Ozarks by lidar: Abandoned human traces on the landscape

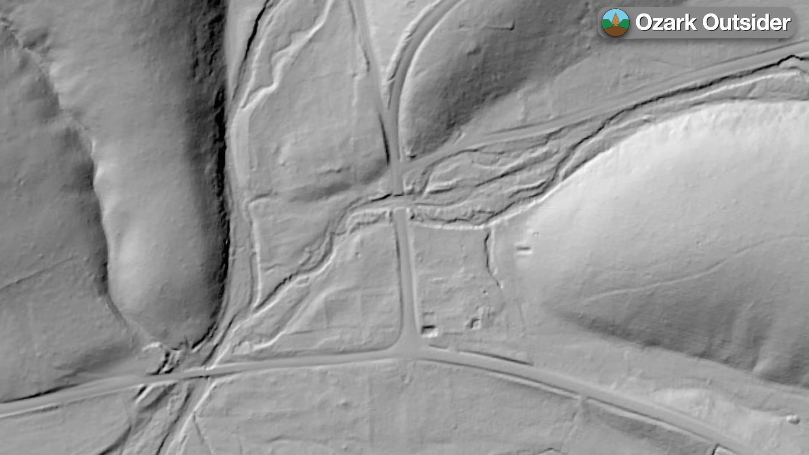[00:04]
Abandoned railroads. Abandoned mines. Abandoned settlements. LiDAR data led us see through modern vegetation to reveal landforms marked by prior human activity.
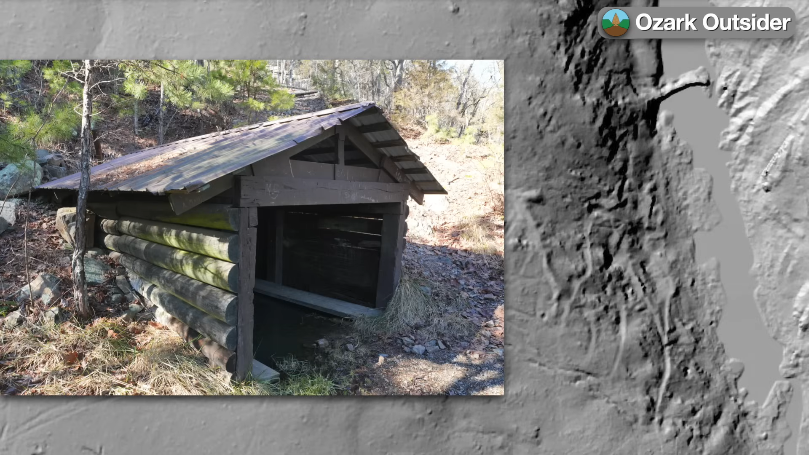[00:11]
And here in the Ozarks, so many of the stories they tell are underlain by geologic influences.
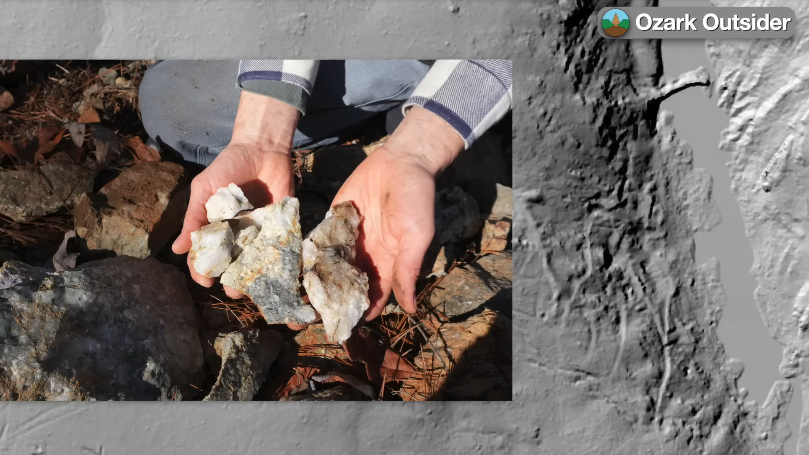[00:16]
So today on Ozark Outsider, we'll explore a few examples of humans altering the Ozark landscape using the US Geologic Survey's online national map with the hillshade-stretched LiDAR layer.
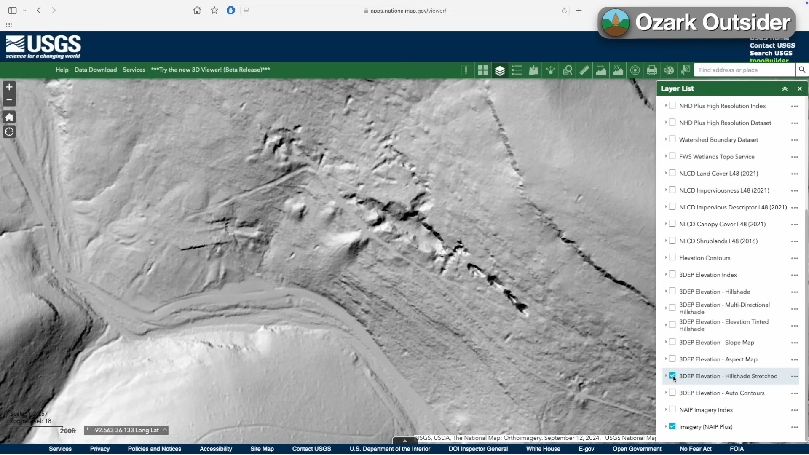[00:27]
The Ozarks' rugged terrain was a challenge for railroad builders who followed river valleys as long as possible but resorted to tunnels when necessary to cross between watersheds.
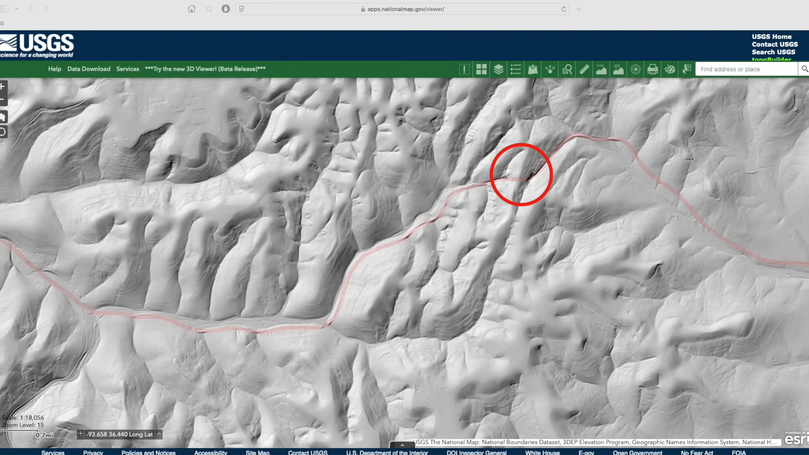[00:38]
The Charcoal Gap Tunnel, near Eureka Springs, Arkansas, was built around 1900 by the St.
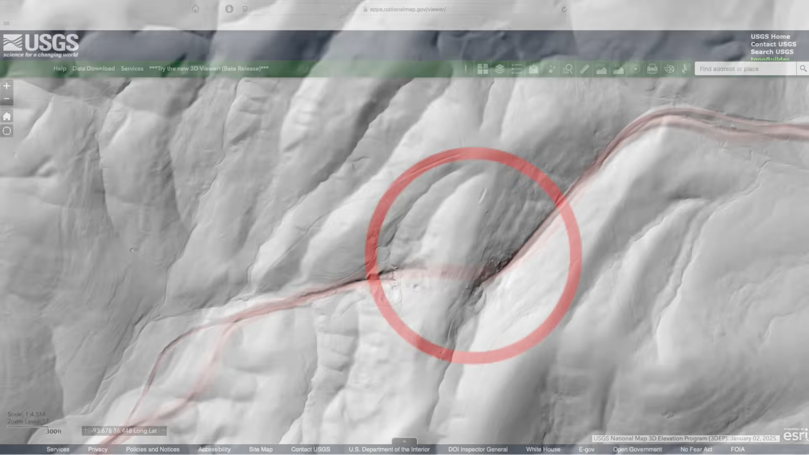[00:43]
Louis and Northern Arkansas Railroad. The site's bedrock and soil were quite unstable and the railroad suffered numerous landslides here,
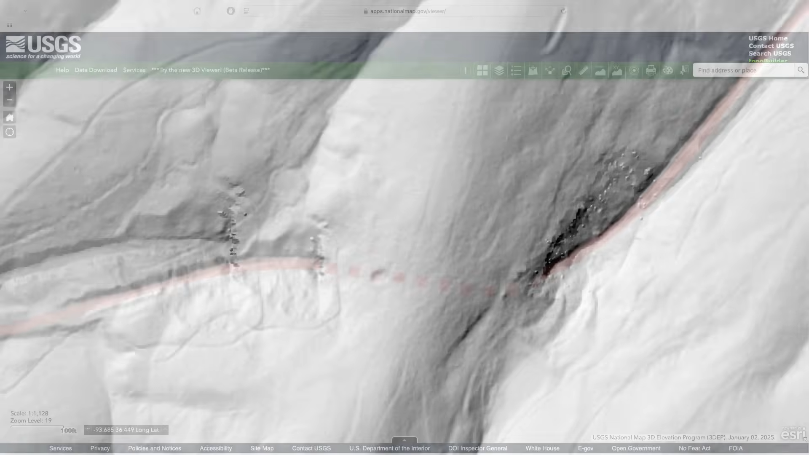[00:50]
probably accounting for some of the rubble clearly shown by the LiDAR.
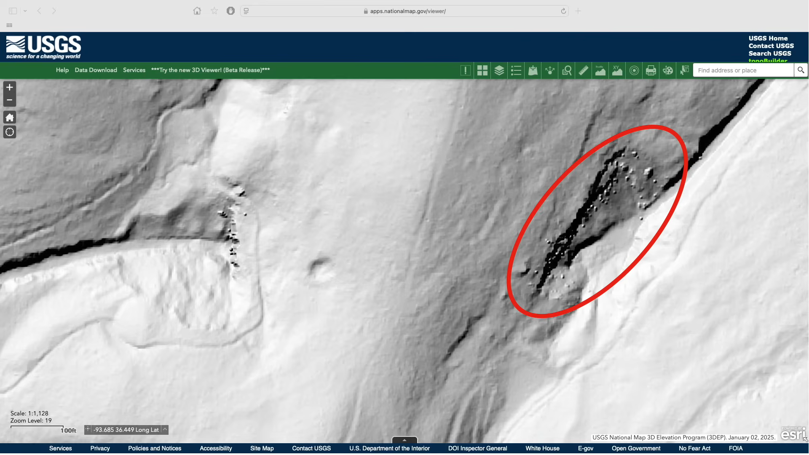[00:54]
You can read a great detailed summary of the site's history and geologic context in an article from the Division of Arkansas Heritage, linked below.
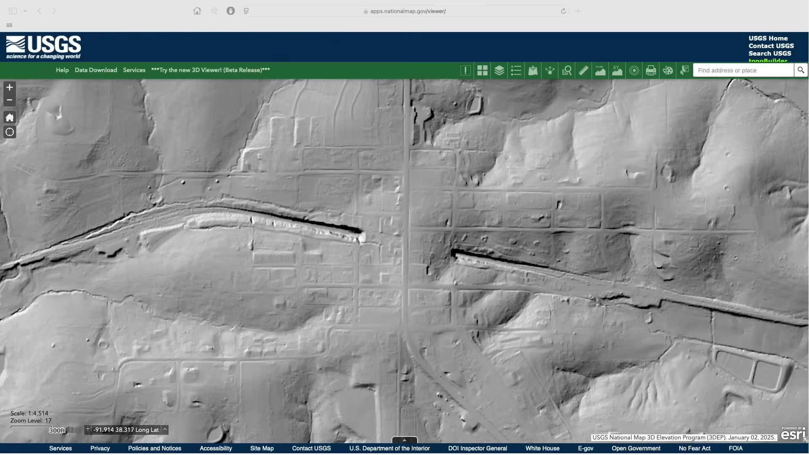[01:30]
Another Ozark Railroad tunnel might be open to visitors someday. Here at Freeburg, Missouri, the former Rock Island mainline tunnels beneath the town's ridge. On another abandoned route, advocates are hoping to convert into Missouri's second long-distance rail trail.
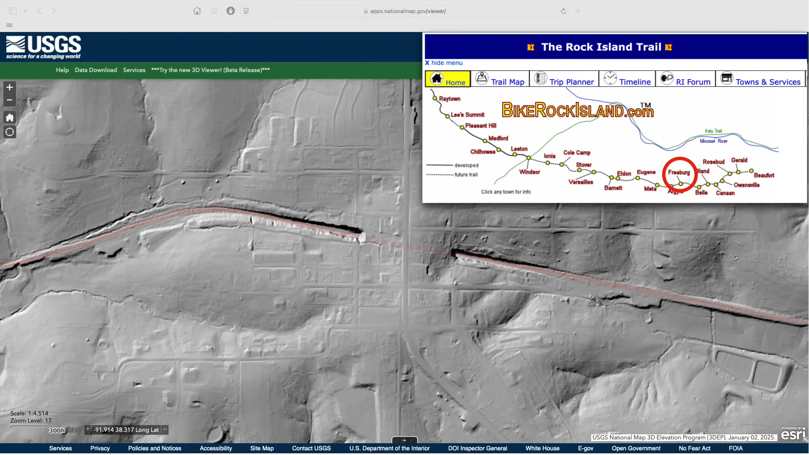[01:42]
A broader LiDAR view clearly shows how the tunnel helps the rail line cross the watershed divide between the Marys and Gascony Rivers.
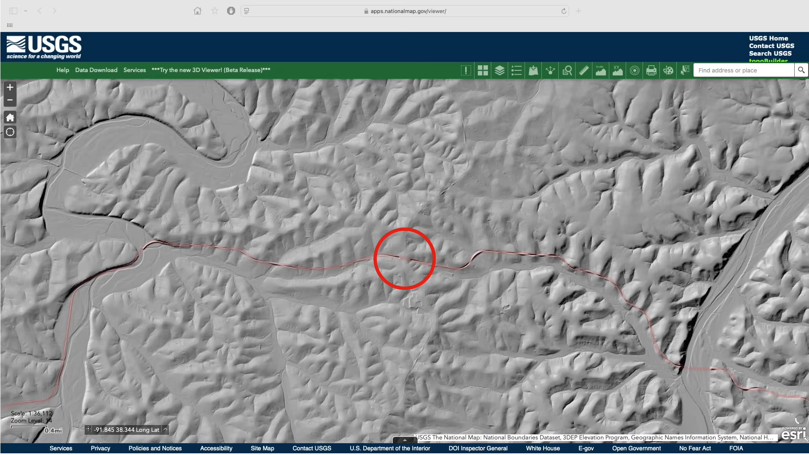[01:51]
How many travelers have driven through Freeburg on US 63, never knowing they were crossing a rail tunnel? Sometimes all a railroad needed to cross a gap was a deep cut, like here along a long abandoned railroad built to serve a major iron furnace in the central Missouri Ozarks.
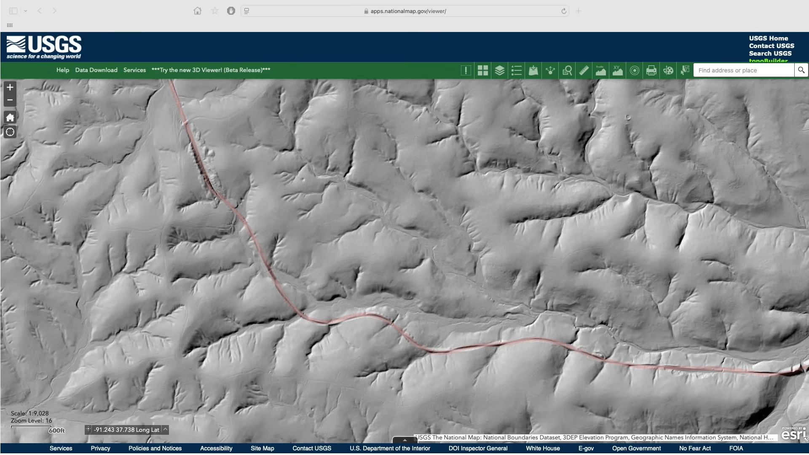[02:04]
This cut is on public land and makes an interesting short hike. LiDAR helps us follow this line east across private land to its crossing of Hoosah Creek at the old town of Dillard, where the route's sinuous climb back out of the valley is partially followed by modern Highway 49.
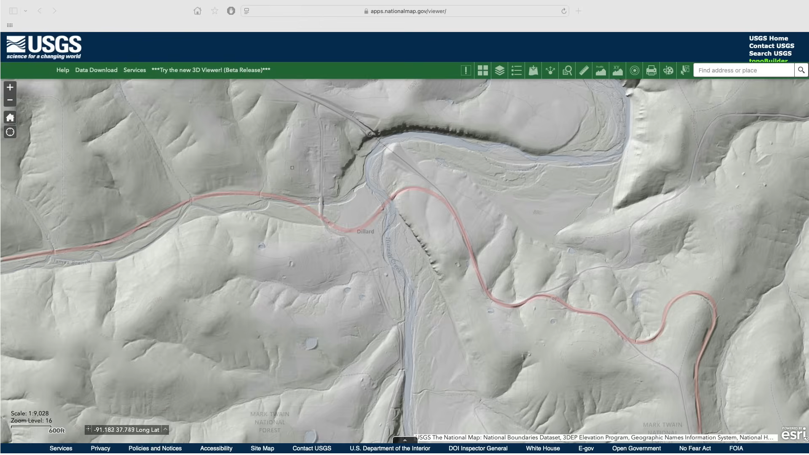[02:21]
This is far from the only Ozark Railroad tied up with the region's mining history, so let's go explore some abandoned mines.
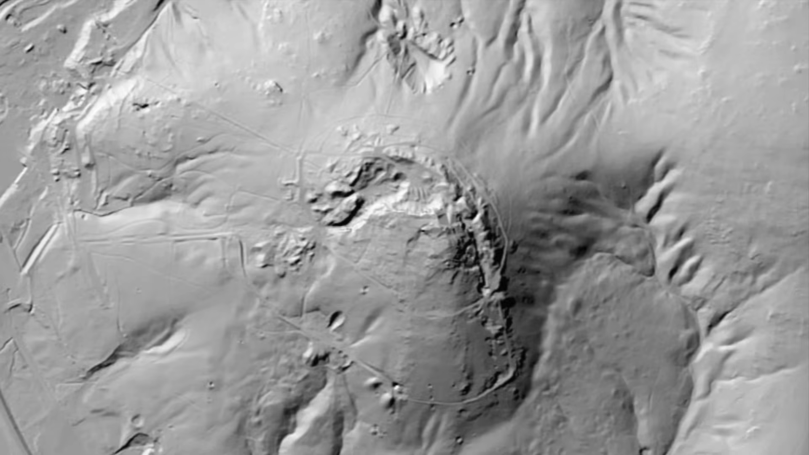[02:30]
Here in Missouri's aptly named Iron County, the summit of Pilot Knob is scarred by a large mine dating back before the Civil War.
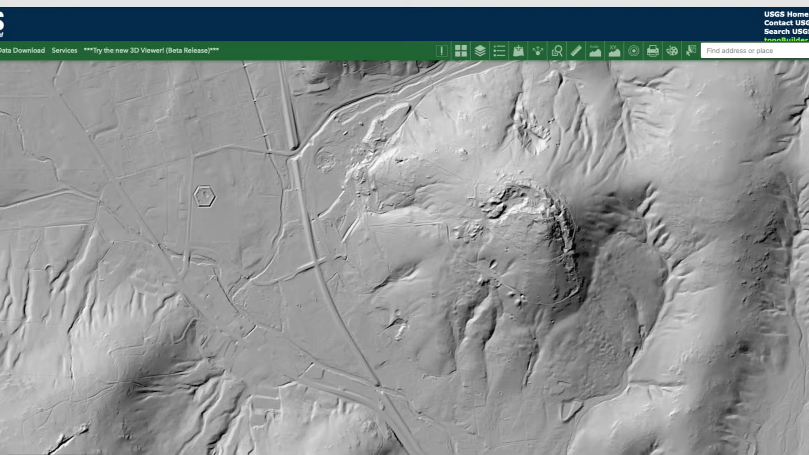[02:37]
Indeed,
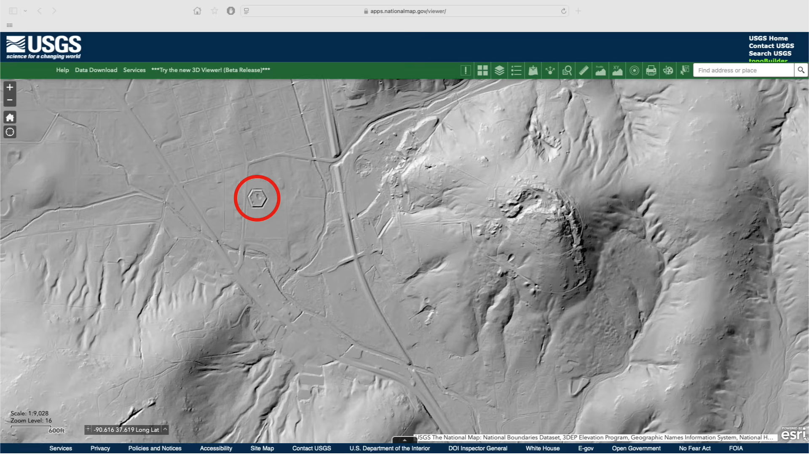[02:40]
this same view highlights a Union fort built to protect the region's strategic mines and railhead, now a historic site commemorating an important battle fought here. Just across the valley, the summit of Shepherd Mountains shows two deep scars cut by early iron miners,
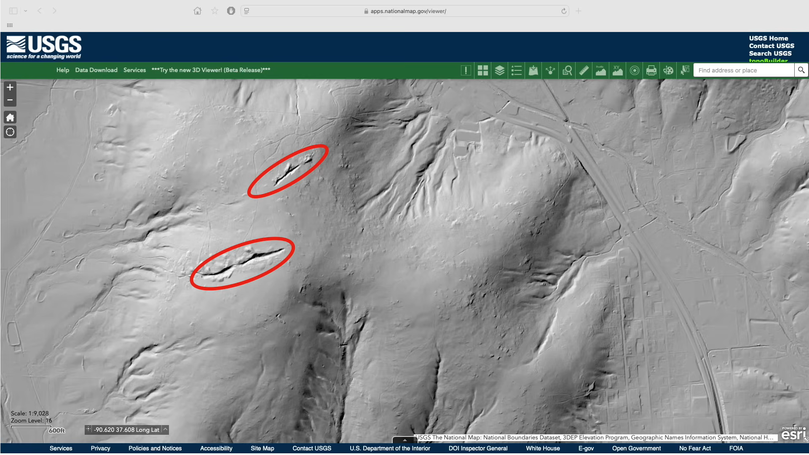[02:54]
which even today contain iron deposits rich enough to deflect a compass, as we showed in a different video. Many parts of Washington County, Missouri are scarred by extensive pits dug from mining beret, locally known as TIFF. Here's a particularly dramatic field of TIFF pits scattered across the landscape.
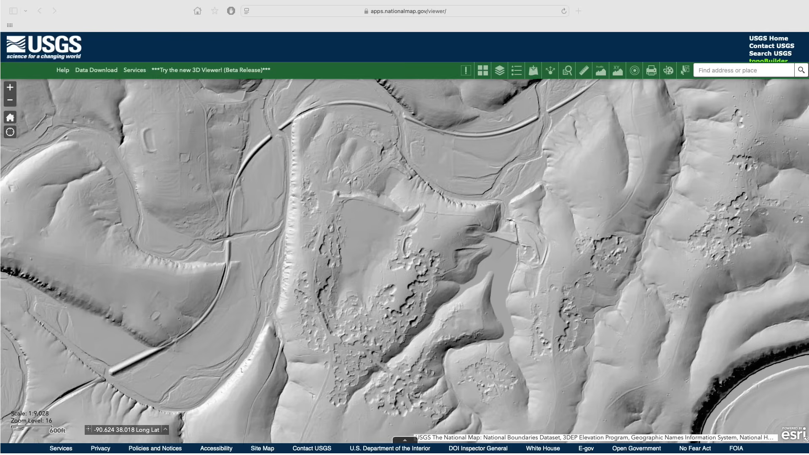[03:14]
Here's another mining district near the aptly named town of TIFF along the Washington St. Francis County line, where a close zoom reveals the traces of abandoned mill foundations near the railroad tracks. Here at Silver Mines Recreation Area in Madison County, Missouri, surface mining yet again left traces of open pits and access roads,
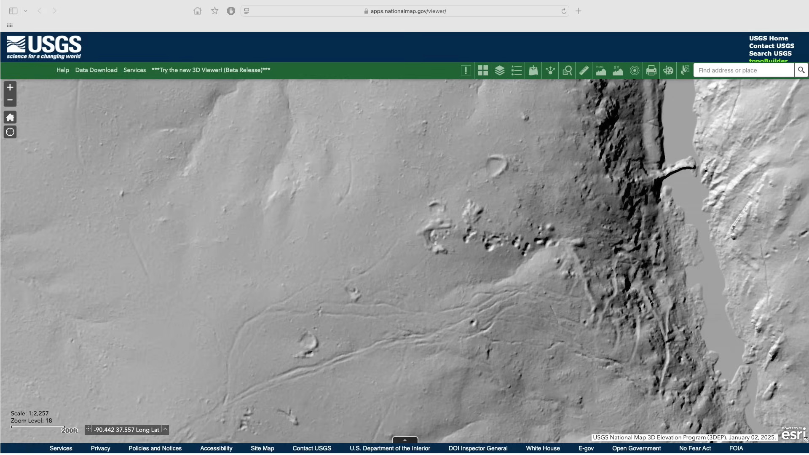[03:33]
but the real story is underground, where shafts extended deep into the hillside in search of silver, tungsten, and lead.
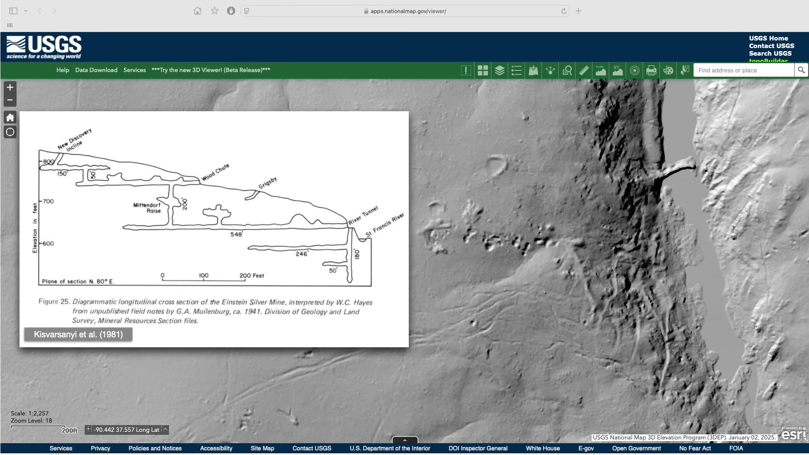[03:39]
Many of the spoils were dumped along the hillside above the St. Francis River, which is actually badly shadowed in this view, so let's switch to a different hillshade product for a better result.
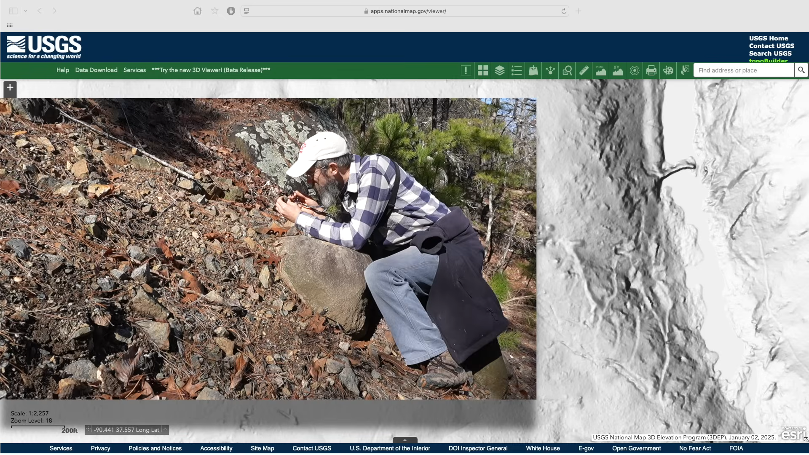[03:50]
These tailings still provide interesting prospecting today.
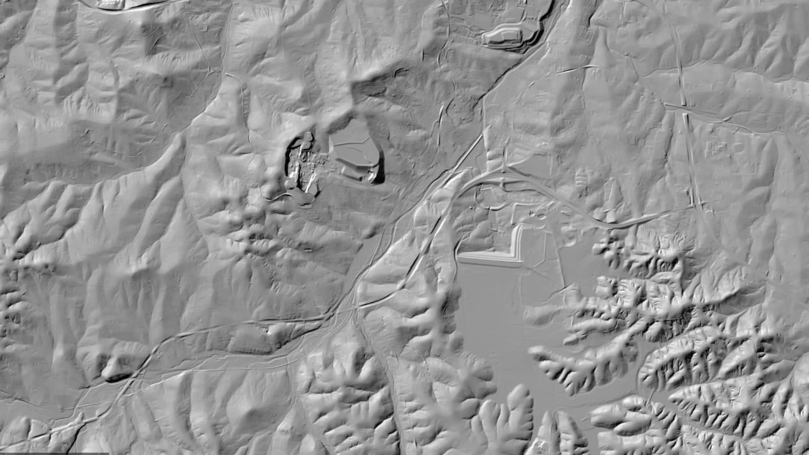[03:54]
Underground mining can leave a much larger scale legacy, as here in Park Hills, Missouri,
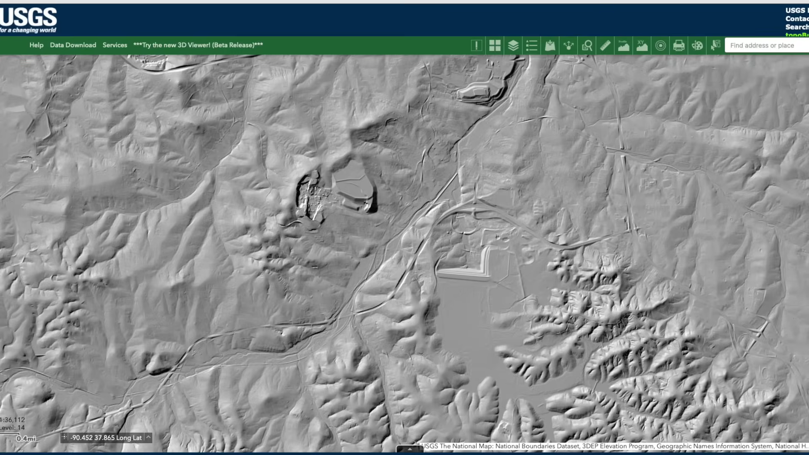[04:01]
where one of the world's richest lead deposits produced almost 80% of the nation's lead for over 100 years.
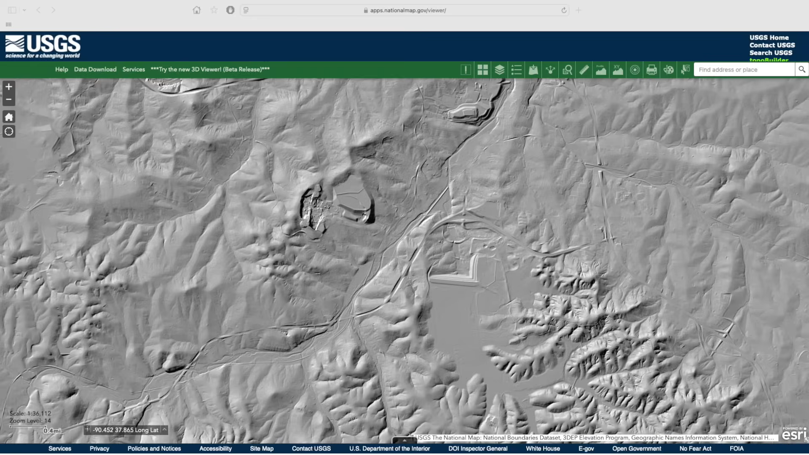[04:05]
Vast amounts of mine tailings accumulated in mounds and catch basins, forever altering the area's landscape,
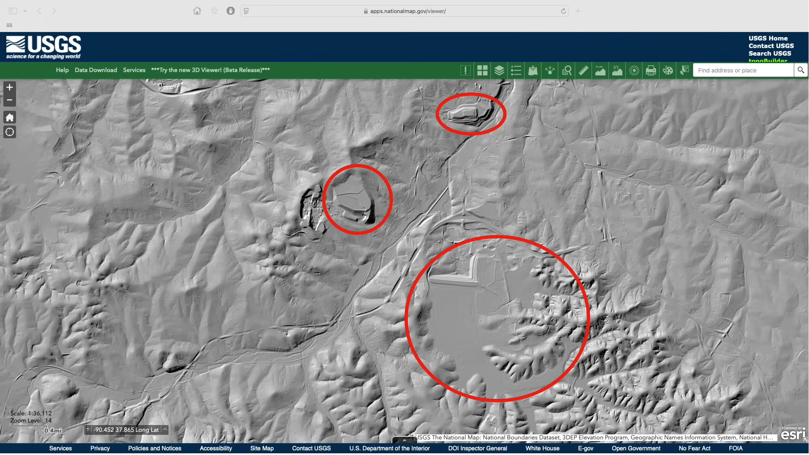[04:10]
despite the subsequent removal of many large tailings piles like this one.
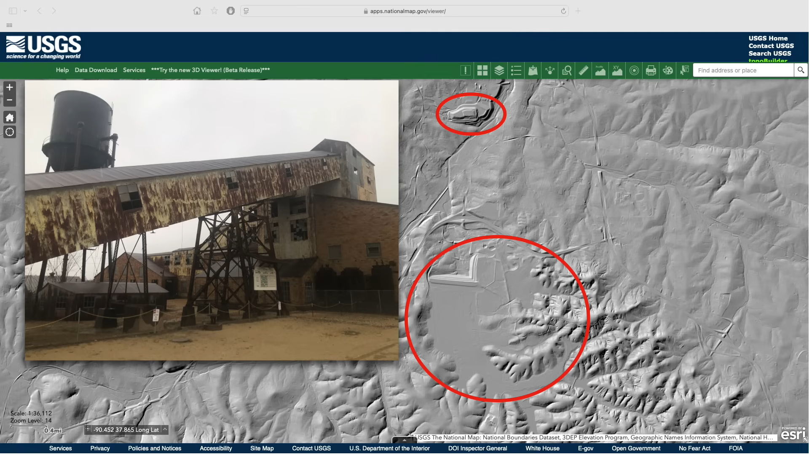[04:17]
We strongly recommend a visit to Missouri Mines State Historic Site to learn more about this setting.